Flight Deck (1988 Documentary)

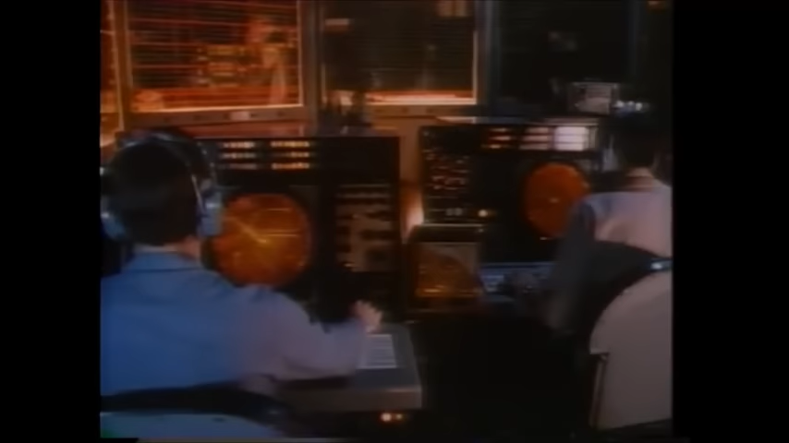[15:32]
So we track the airplanes when they launch to make sure that we get them all back. We track their fuel states. We track the condition of the airplanes, because periodically an airplane will have a problem airborne and we need to know when to bring him back, when not to bring him back.
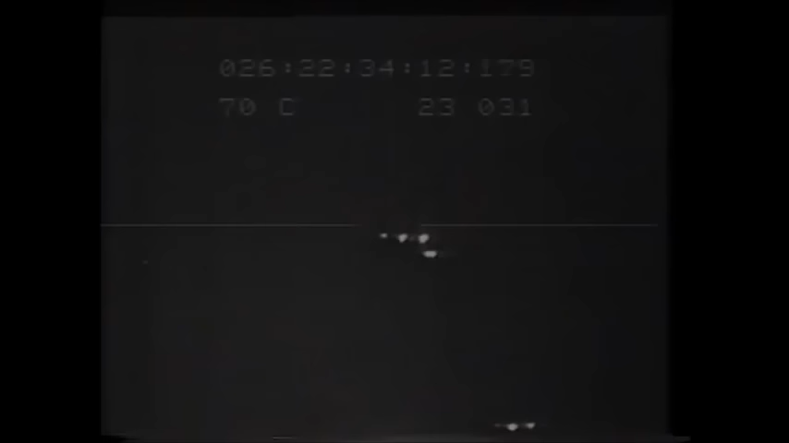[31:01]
In bad weather or at night, sophisticated equipment coupled with a heads-up display allows the LSO team to see a presentation of the approaching aircraft before it breaks into the clear.